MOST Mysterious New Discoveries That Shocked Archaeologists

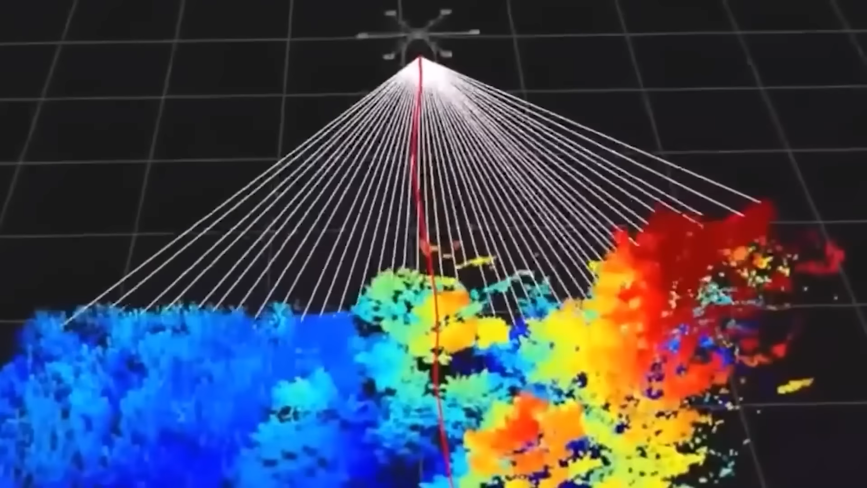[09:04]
a laser-based system that can penetrate the jungle canopy to reveal the contours of the land beneath.
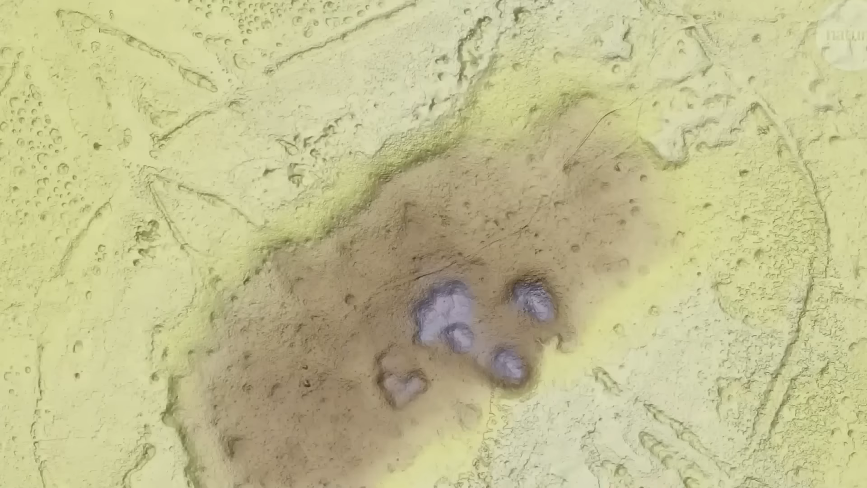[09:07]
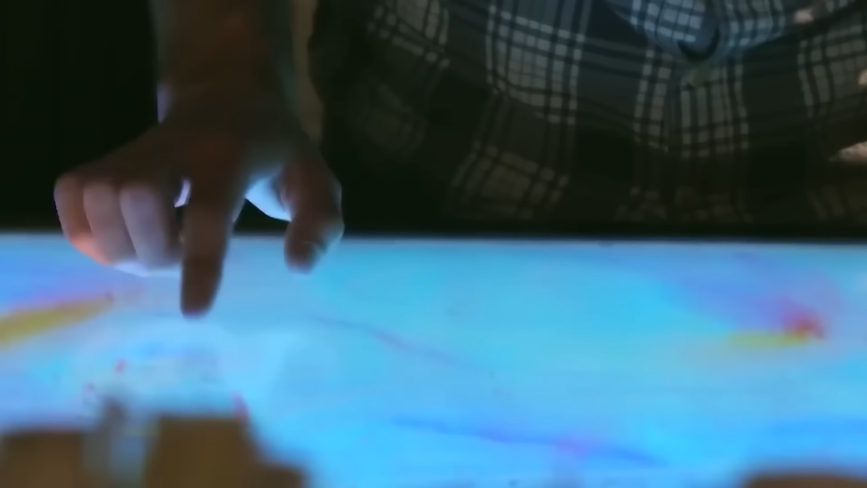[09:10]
What emerged from this high-tech survey was nothing short of astonishing.
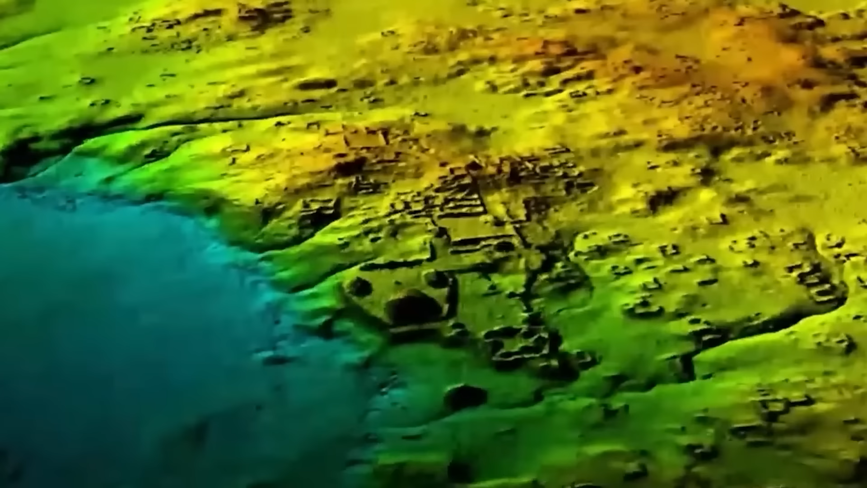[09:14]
A complex network of thousands of small hills, intricate road systems, and neatly organized agricultural fields.